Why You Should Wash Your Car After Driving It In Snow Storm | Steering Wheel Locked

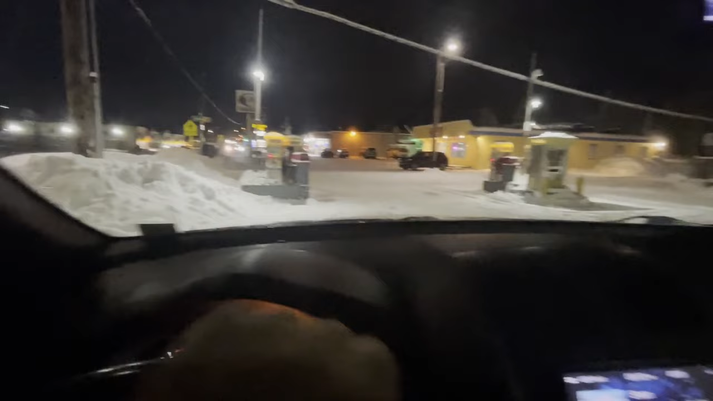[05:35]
the snow what I had, it made the road very narrow.